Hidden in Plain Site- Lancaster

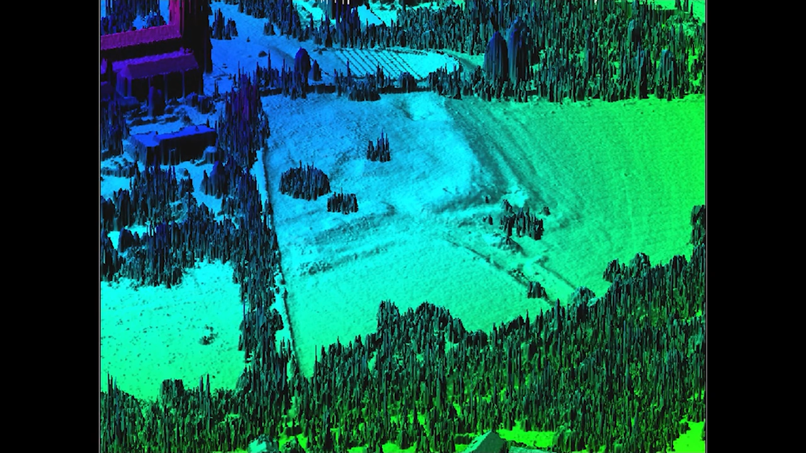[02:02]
There were up to three forts on this site. The first one built in the later first century AD was of turf and timber and you can see the ramparts of it that that's the northwest corner just behind us.